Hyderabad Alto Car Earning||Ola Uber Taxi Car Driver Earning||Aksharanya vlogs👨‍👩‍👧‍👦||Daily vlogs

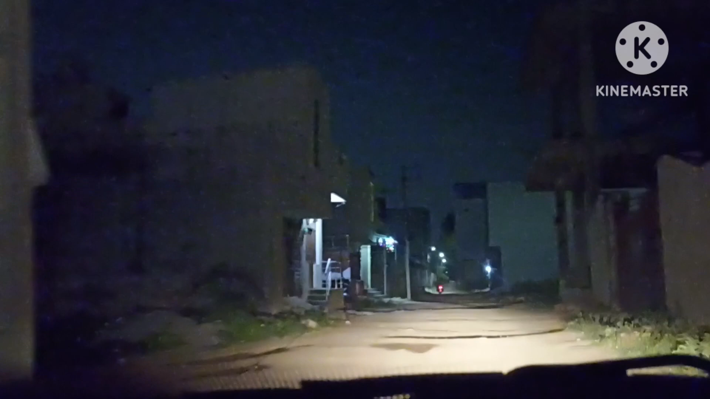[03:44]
నా రోడ్డు కూడా నా ఎట్లుంది, రాత్రి 11 అవుతుంది ఇప్పుడు.
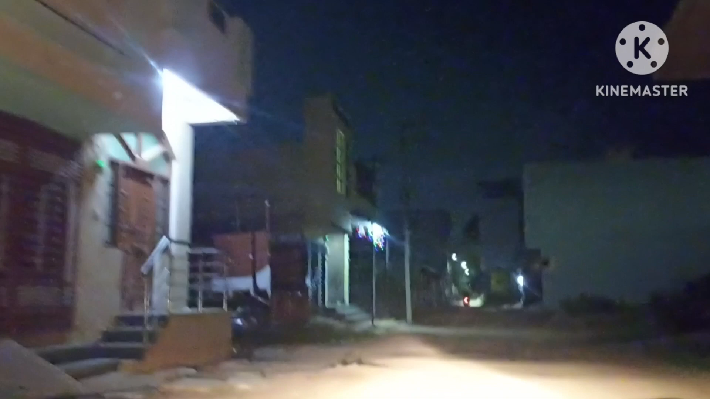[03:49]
ఈ రోడ్లో మనం పోవాలి, రాత్రి 11 అవుతుంది. జల్పల్లి రోడ్డు ఇంకా ఇక్కడ ఏం లేదు, చూపిస్తాను.
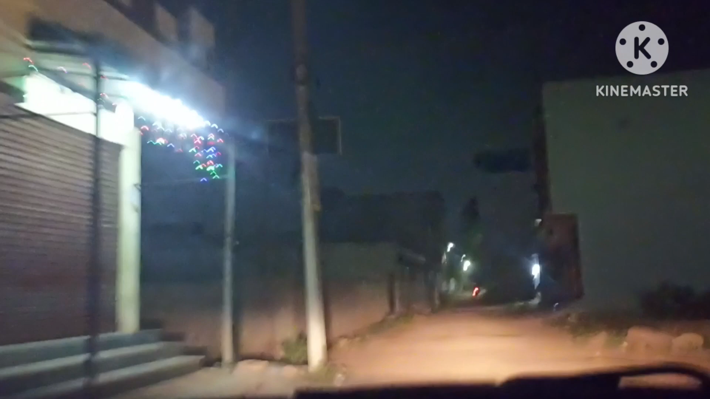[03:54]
ముంగట ఓడొచ్చి ఏం చేస్తాడో కూడా తెలియదు. రోడ్ ఇంత ఖతర్నాక్ ఉన్నాయంటే అంత ఖతర్నాక్ ఉన్నాయన్న. ఏం చేయాలో ఏమో. బుకింగ్ తీసుకున్నాను ఎందుకంటే ఇంటి కాడ ఉన్నది కాబట్టి తీసుకున్నా.
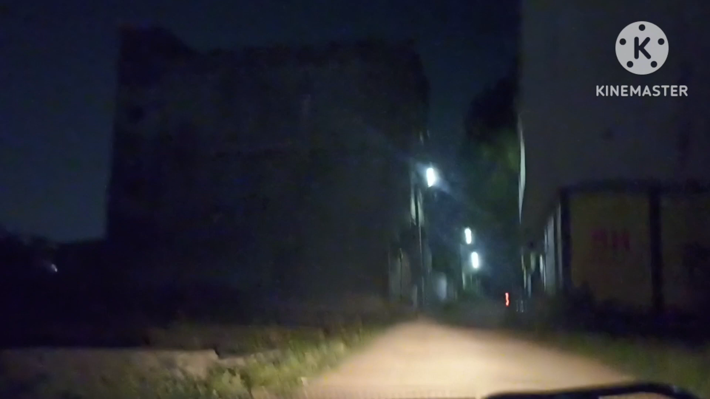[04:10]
చెప్తాను మీకు మొత్తం స్టోరీ చెప్తాను. రోడ్లు మాత్రం భయంకరంగా ఉన్నాయి, గుంతలు గుంతలు. బేరింగ్ లేకపోతే ఇంకేమవుతాయని సంగతి. గుర్రం ఎక్కినట్టే ఉంది పని. ముంగటి ఇల్లు ఉంటారు కూడా తెలియదు,
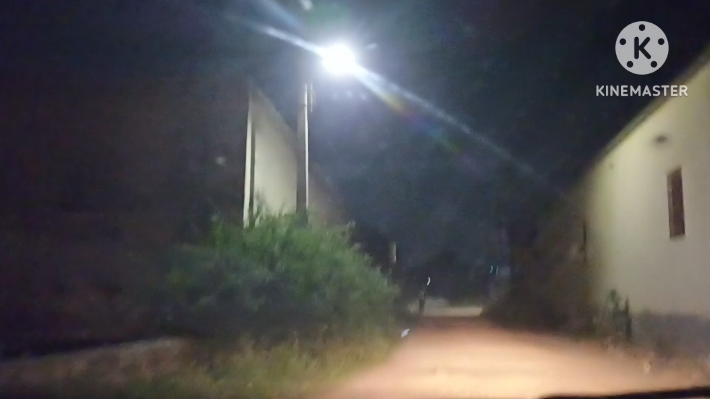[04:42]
మంచోడు ఒకడు చెట్టోడు ఒకడు ఏం తెలియదు. రాత్రి కూడా వస్తాయి కాబట్టి ప్రాబ్లం.